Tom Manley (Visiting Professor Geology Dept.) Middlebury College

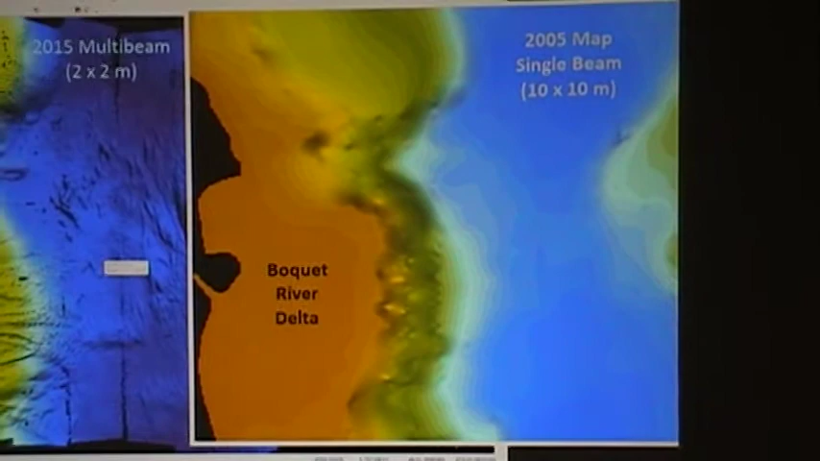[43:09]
I think most of you can probably say, wow, look at the difference.
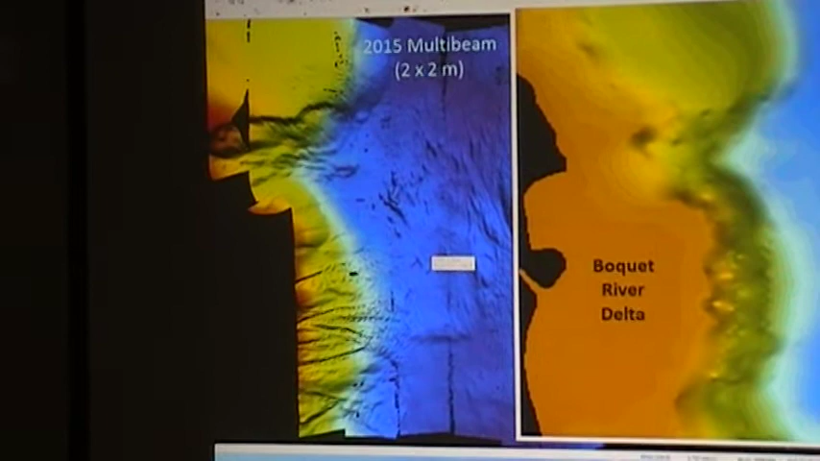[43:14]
Okay? Two meter by two meter pixel resolution.
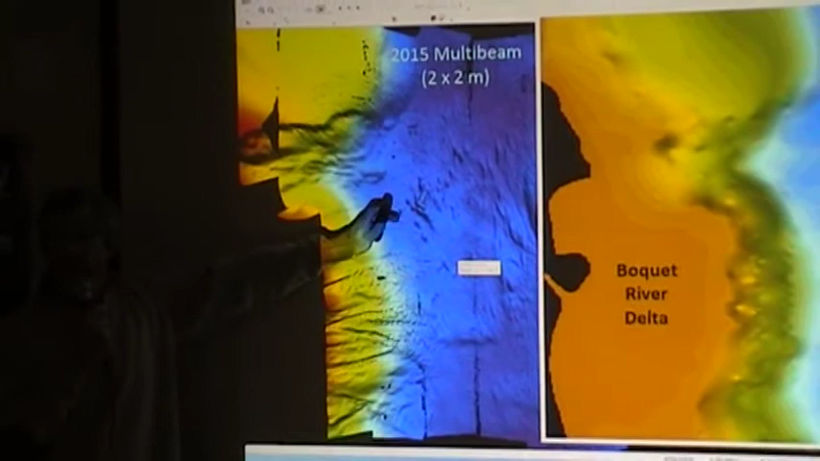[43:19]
Believe me, I can go finer to one meter by one meter, but I just had some two meters sticking around.
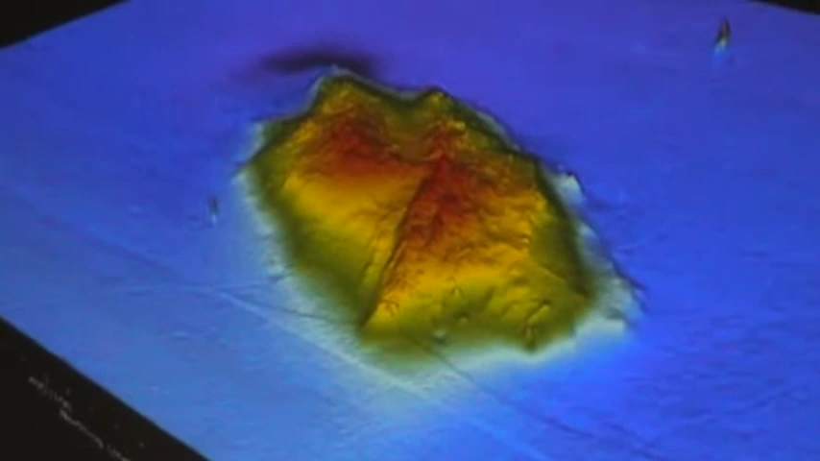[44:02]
And if you look at these little lines right in here, those are anchored rags.
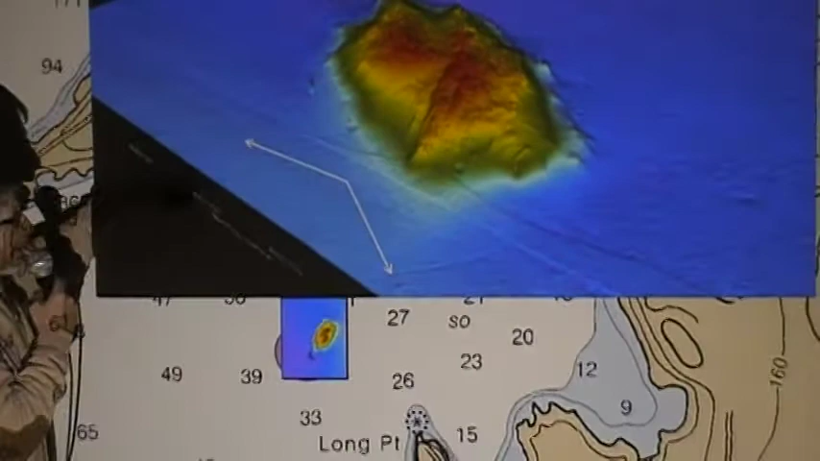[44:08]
So, we'll be able to see very, very fine detail in very shallow water.
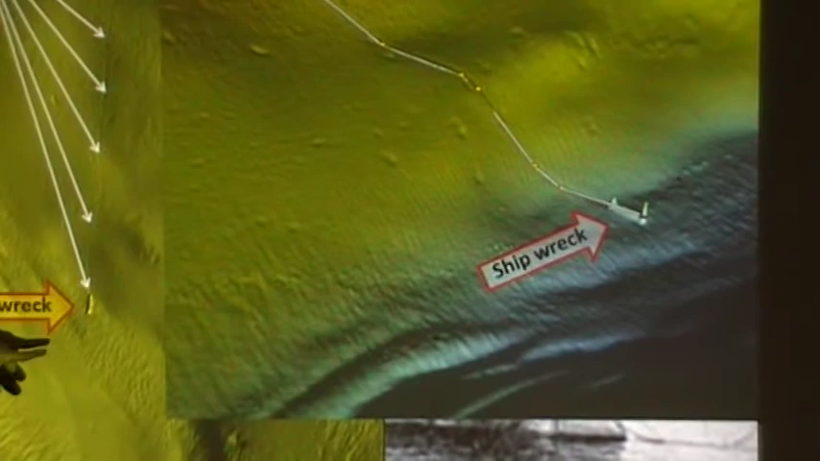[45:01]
Shipwreck. You see this squiggly line here? Okay.
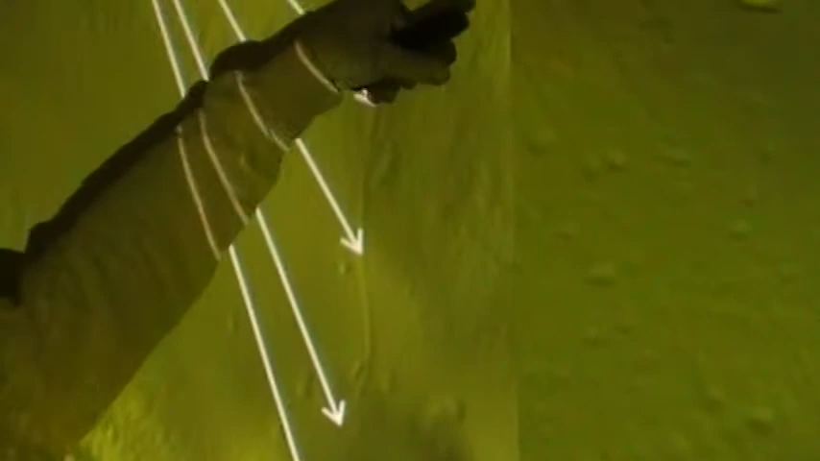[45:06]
That is where it hit the bottom. And this is the gouge mark it left until it finally got to its resting place.
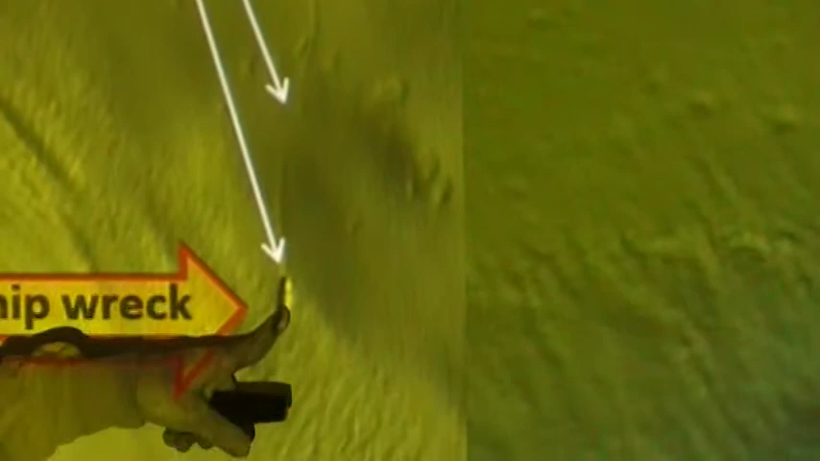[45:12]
This right over here with our software, we can actually look at all sorts of details.
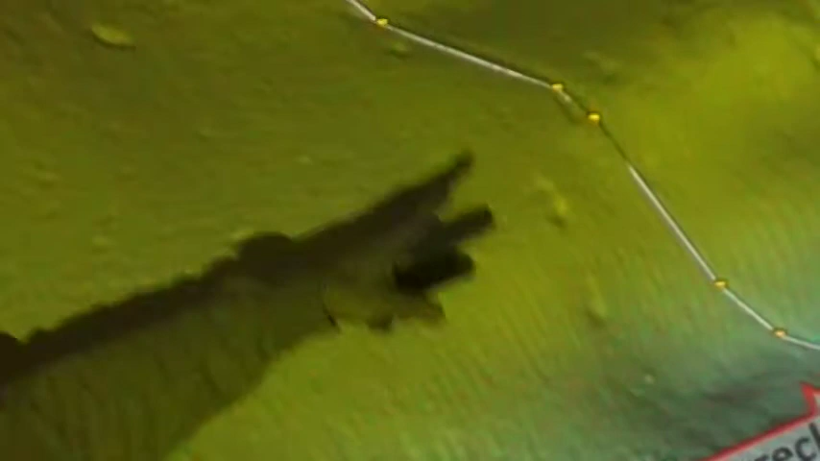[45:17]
But the slide path was 404 football fields.
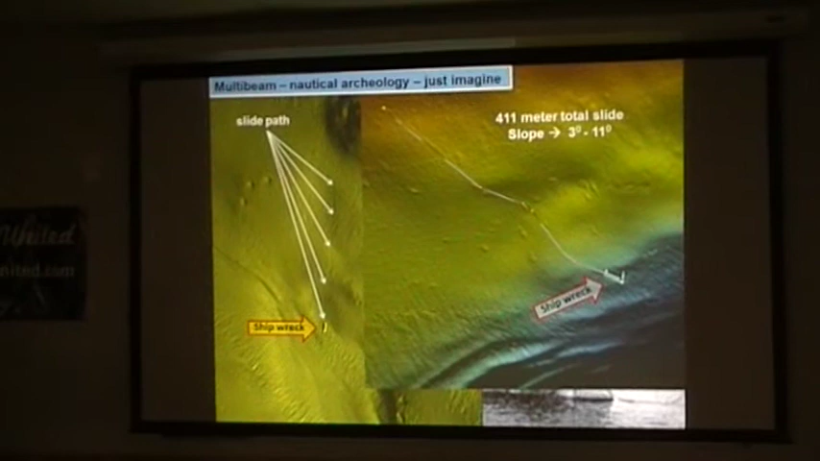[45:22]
It went down. And the angle of attack, you know, the angle of this slope here is anywhere from 3 to 11 degrees.
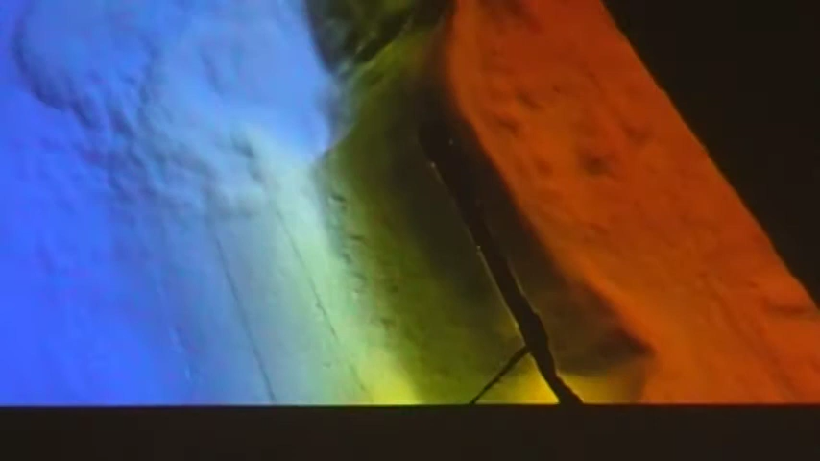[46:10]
Welcome to submarine landslide area. Okay?
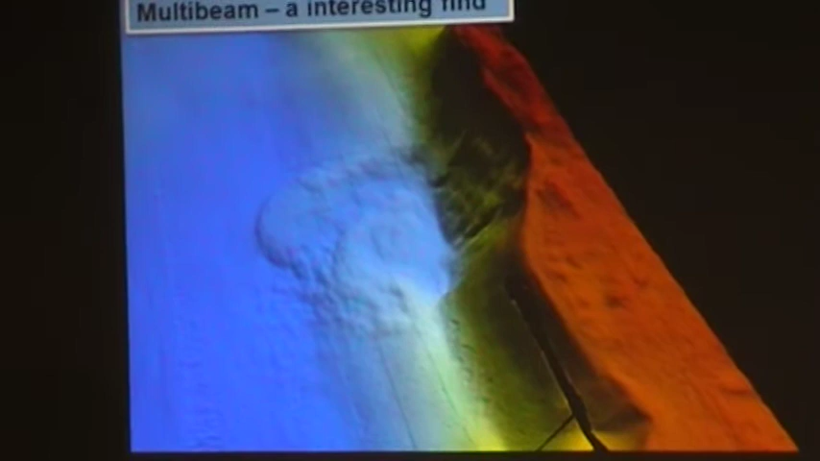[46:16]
This was something that rather shocked us, to tell you the truth. A submarine landslide.
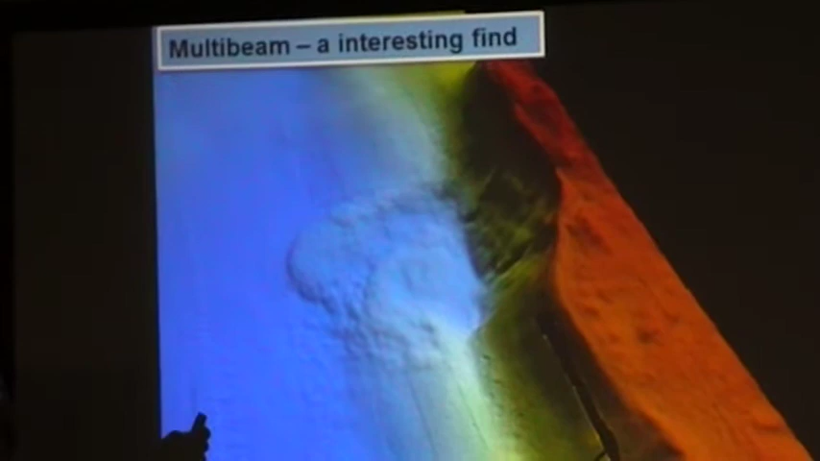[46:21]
Okay? Looks something like this. Okay?
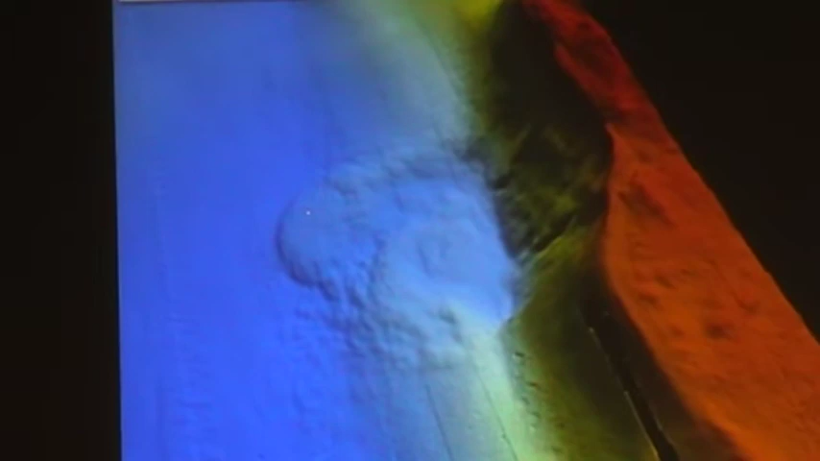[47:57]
You ready for it? I call it the AC. Because we're going to use units of one AC.
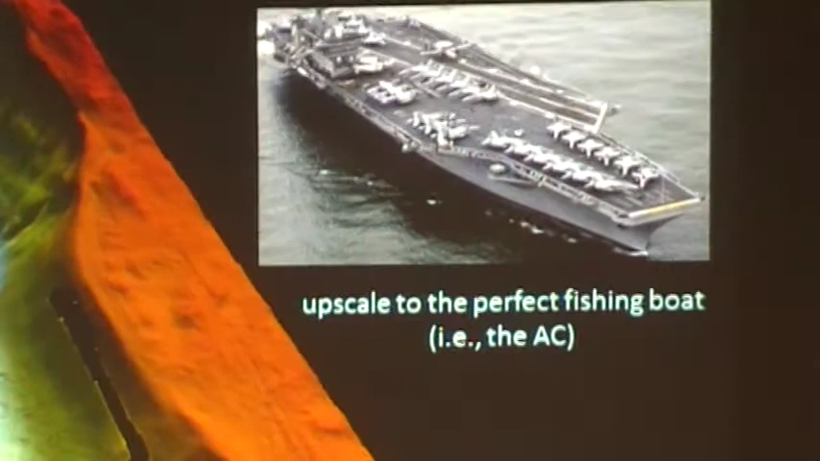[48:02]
The aircraft carrier. Okay? So we're going to take the aircraft carrier and throw it in there and see how many of those fill up.
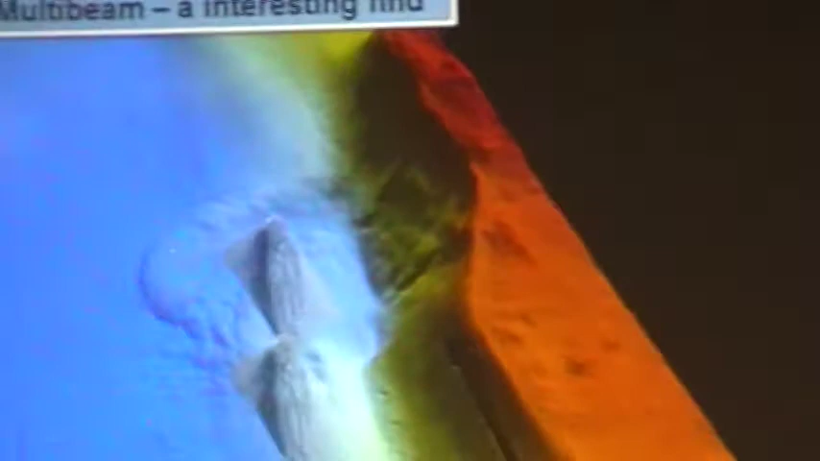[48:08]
One and three quarters aircraft carriers fill up the width of that debris fan.
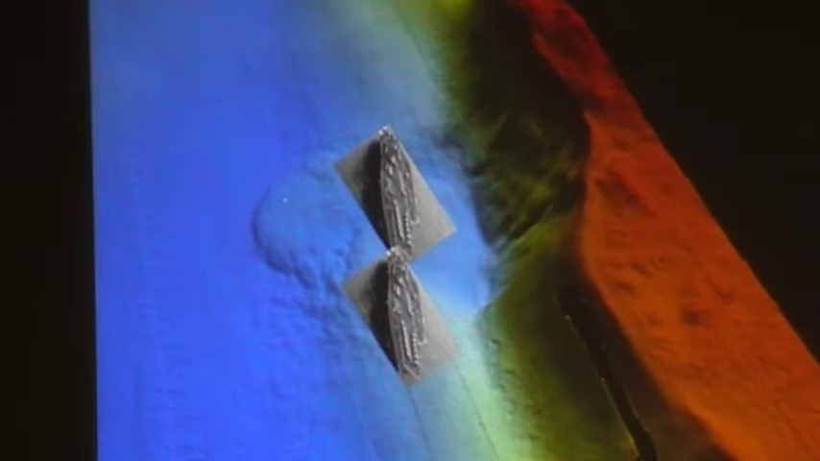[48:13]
Where is it located?
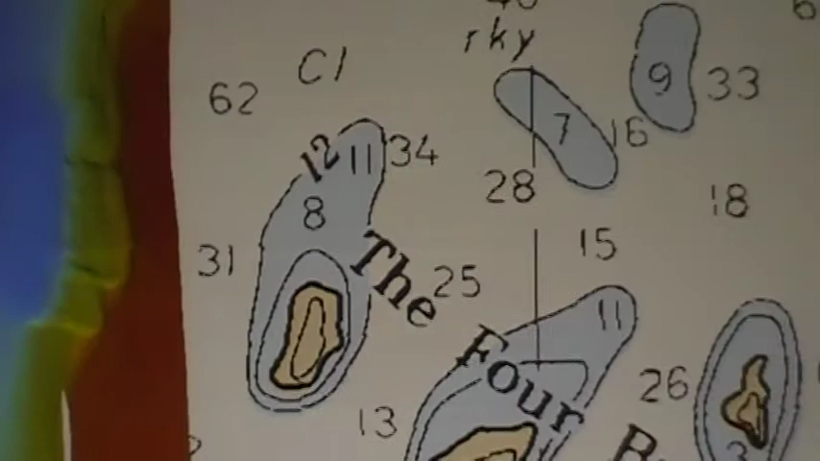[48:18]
Right off to the west of the Four Brothers.
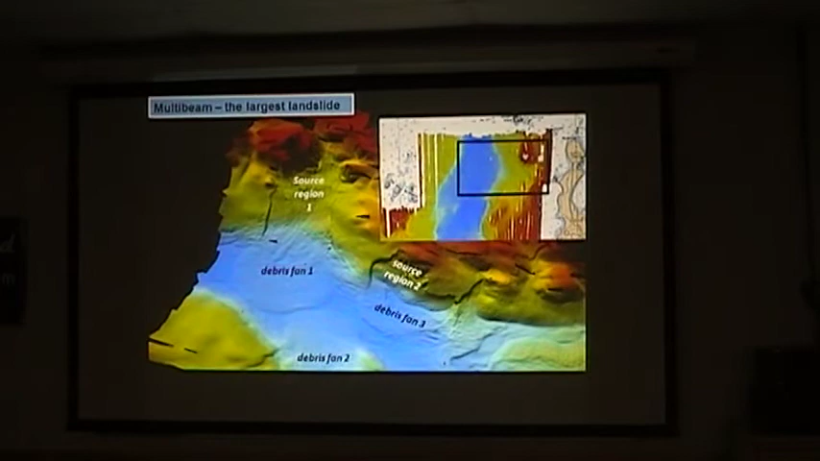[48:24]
The largest landslide that we have seen so far exists west of Shelburne Point area.
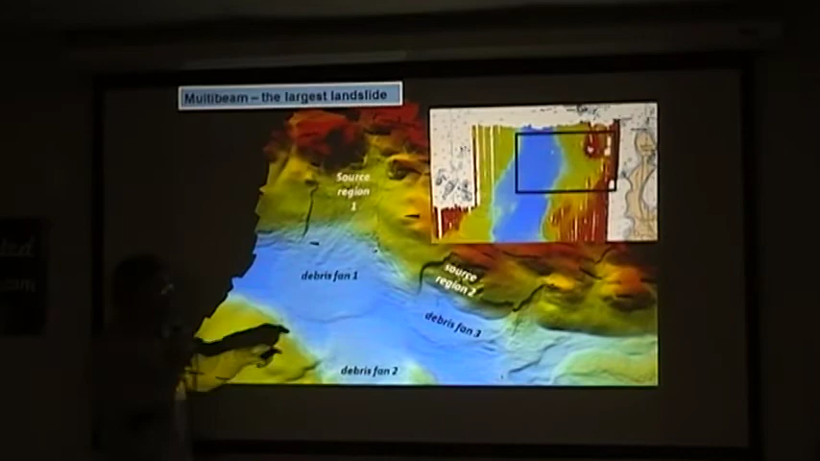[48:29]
In this area right through here. Okay? So you'll actually see several other landslides in this area.
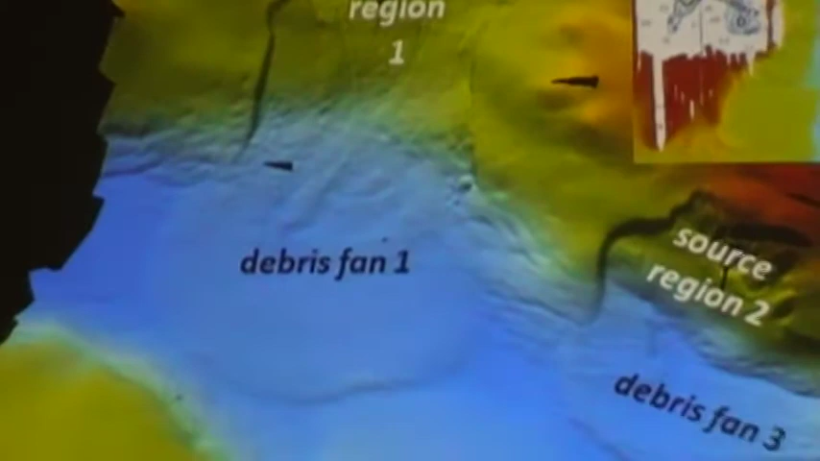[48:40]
But the one that is the biggest one is this guy. We have our source region. We have our debris fan. And I've outlined it up there as sort of like a visual orientation.